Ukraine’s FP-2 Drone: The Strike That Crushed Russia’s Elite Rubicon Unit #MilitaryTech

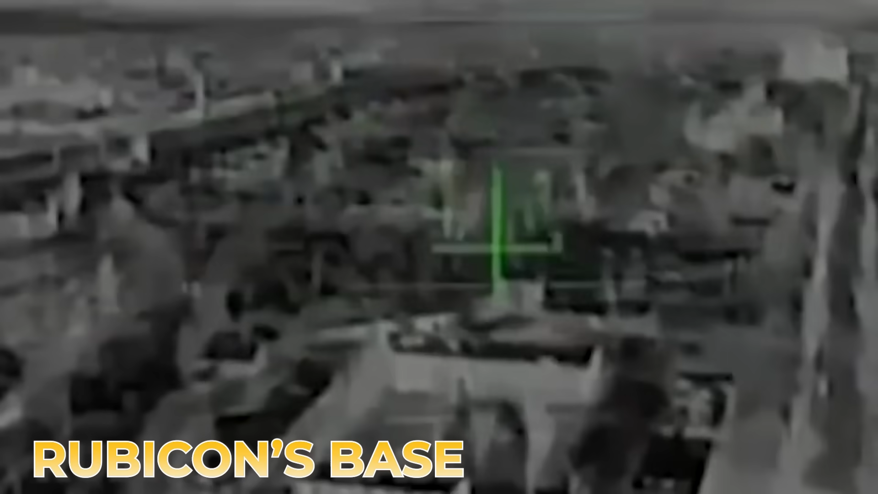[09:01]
The destruction of Rubicon's base in that same city a year later was therefore deeply symbolic.